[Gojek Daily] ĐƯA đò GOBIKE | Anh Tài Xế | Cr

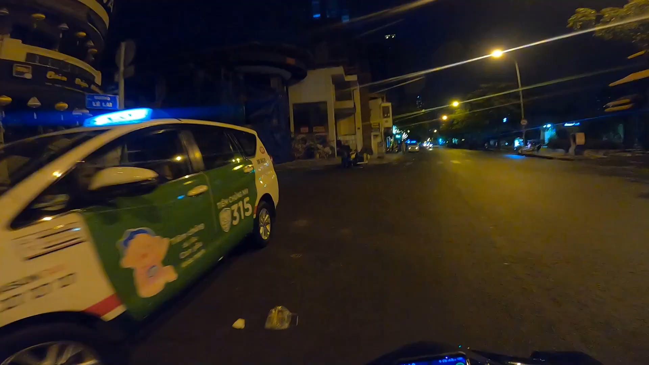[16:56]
Rồi em đang đứng ngay gần đầu đường luôn á nha.
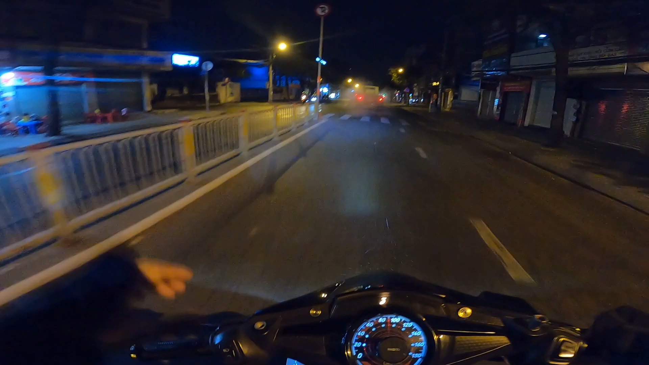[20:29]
Trời ơi nó bụi. Trời ơi nó bụi.
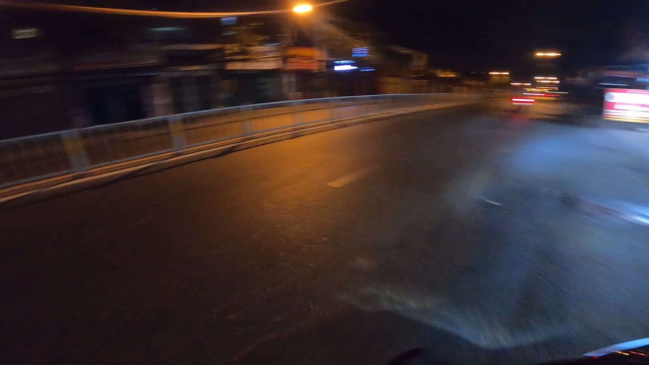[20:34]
Bụi mà nó dí mình luôn á anh em. À, cái xe này nó bụi dữ trời. Ok, xin phép dừng video tại đây nha anh em. Cảm ơn anh em đã xem clip của mình. Nếu thấy hay nhớ ấn cho tôi nút đăng ký kênh nha anh em.